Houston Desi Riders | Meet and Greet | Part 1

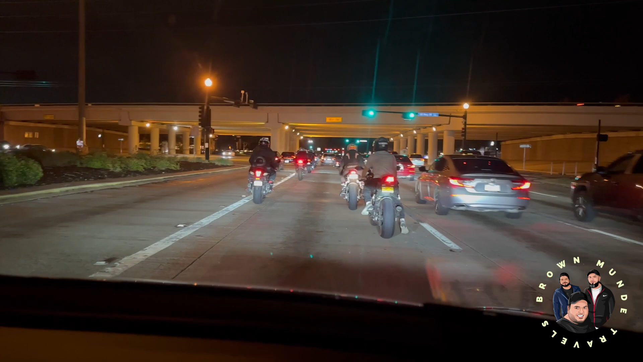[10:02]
जो हमारे पूरे बाइकर क्लब जो है ह्यूस्टन का जा रहा है हमारे आगे। ओए होए होए होए होए, जबरदस्त पर मारने मजा आता है सुरंग के अंदर।